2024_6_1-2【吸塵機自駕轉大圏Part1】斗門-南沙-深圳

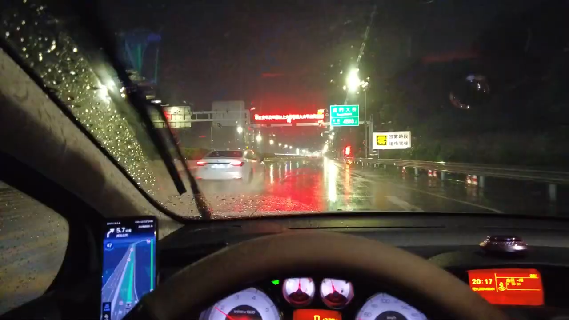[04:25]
全程4點6公里第一次過虎門大橋開車竟然是下雨濕濕過虎門大橋哇,
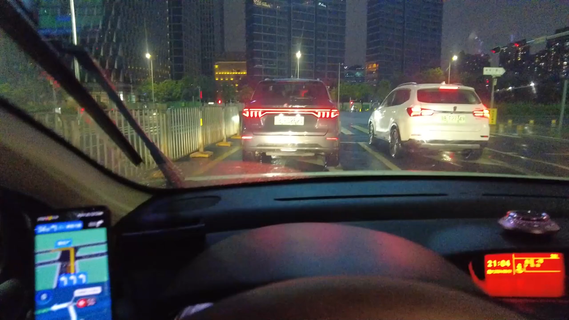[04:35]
我竟然在珠海開車到深圳有黑漢漢又下雨不過都有驚惑出席來到深圳已經訂了酒店房